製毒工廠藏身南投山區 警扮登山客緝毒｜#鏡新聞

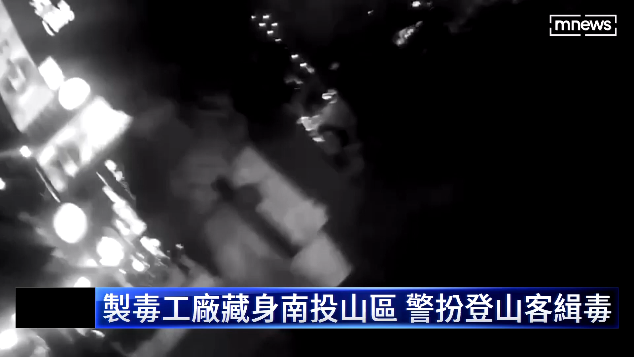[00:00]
便行情埋伏的嫌犯足屋促身的對方回家毫無防備之際一個劍步上前將人逮捕